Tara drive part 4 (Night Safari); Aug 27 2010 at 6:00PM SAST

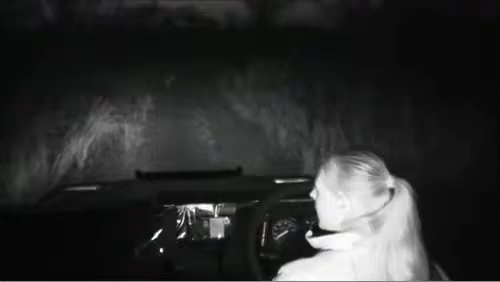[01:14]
so we won't be able to stay out too much longer. I'm just keeping quite a respectful distance just behind him.
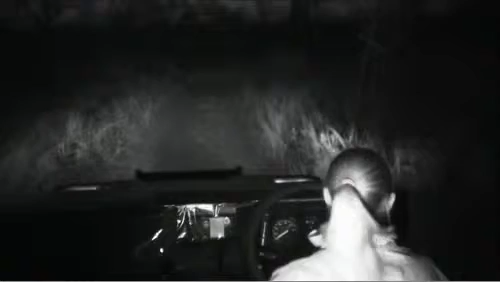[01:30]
You can see he's not even turning around to look at us. He's not running off. He's just taking a leisurely pace, which is exactly what we want from a cat who's relaxed around us and who trusts us. There he goes. He seems to like this area as well. We lost him in this area once before.
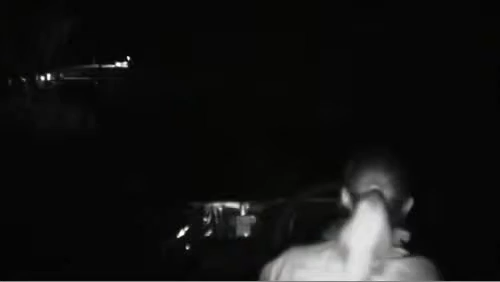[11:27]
Yeah, we're just having the two vehicles leaving. There's going to be one other vehicle joining us. What I'm going to do is just reposition ourselves so we can see him. But I'm just going to wait because obviously if there's too much movement it's going to disturb him. So we've just got a little bit of a black screen at the moment. I'm going to wait for the other vehicle to come in.
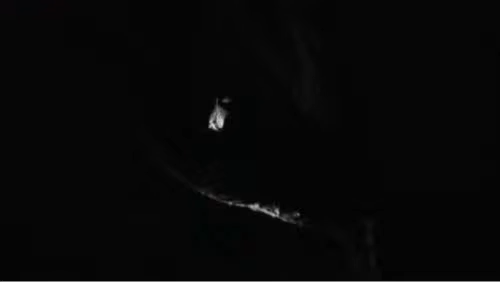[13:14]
So we can get the shadow from them. Oh, and here comes the hyena. Didn't take them long.
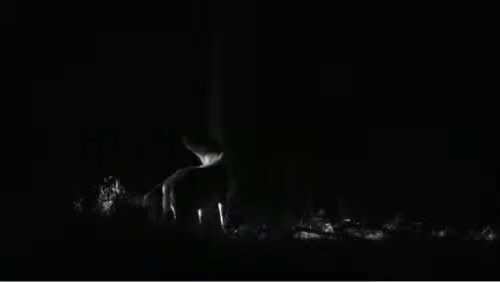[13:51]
I don't think he'll need to hunt for maybe 4 or 5 days now. Looking at the hyena, I'll see if we can just put a little bit of light on Induna there.
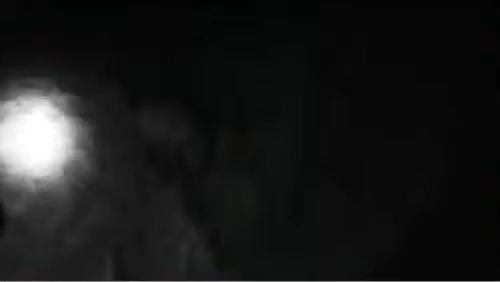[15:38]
Here's a spotted hyena. One of the most powerful jaws in the animal kingdom.
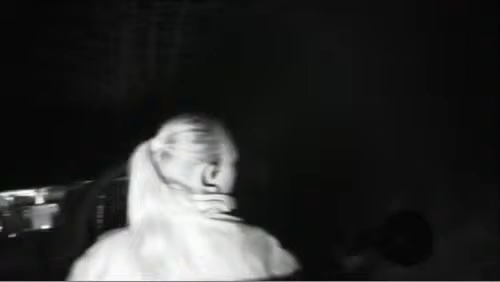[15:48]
And that's why leopards won't really try anything with hyena.
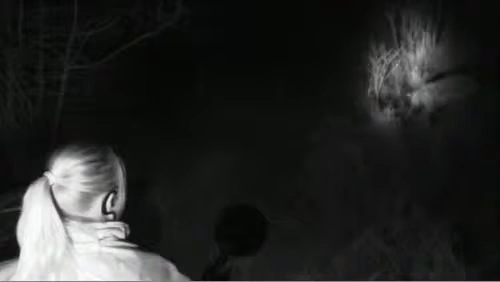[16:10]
that's one of the reasons why they're able to eat quite large chunks of bone, because of those powerful jaws.
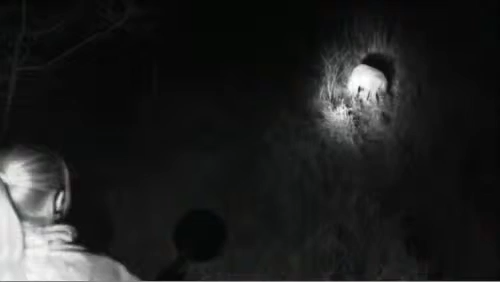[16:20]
And this hyena, actually I think it's our female that has the pups. I can see her teats are actually quite swollen. Can you smell next to us? I think we must have something next to the vehicle that's attracting the animals tonight.
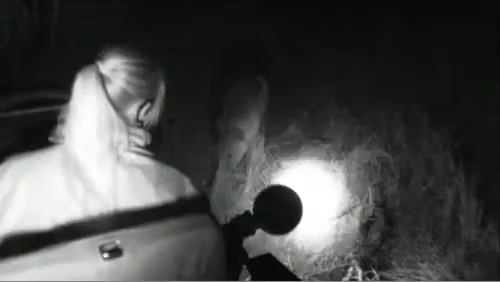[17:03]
I'm trying not to shine the light directly into the hyena's eyes. It's not very comfortable. Just like humans. It's not nice when people shine lights into your eyes. It's the same with the animals. You can see the reaction of the hyena as soon as there was any possible sign of that leg dropping.
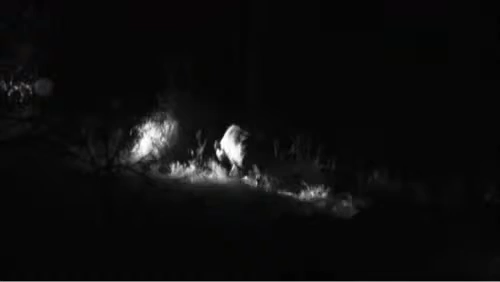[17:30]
Looked around, checked it out. Got a bit.
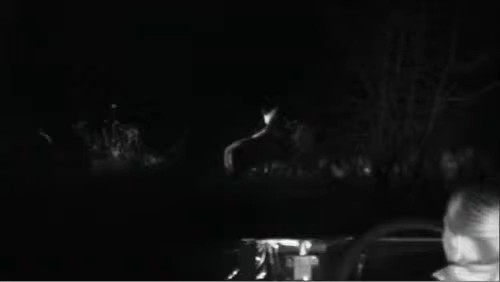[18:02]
Or not. I thought she got a bit.